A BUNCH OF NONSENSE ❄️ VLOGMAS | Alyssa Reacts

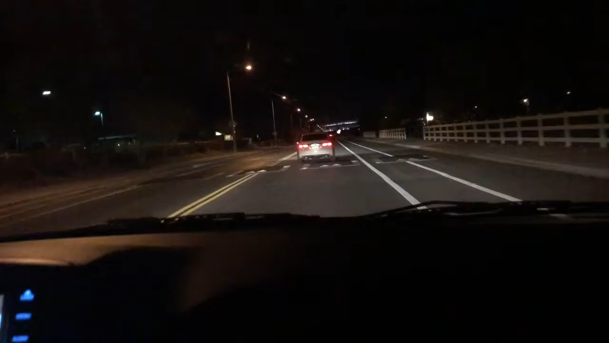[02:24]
and look we all survived car's not that nice is it a fucking hyundai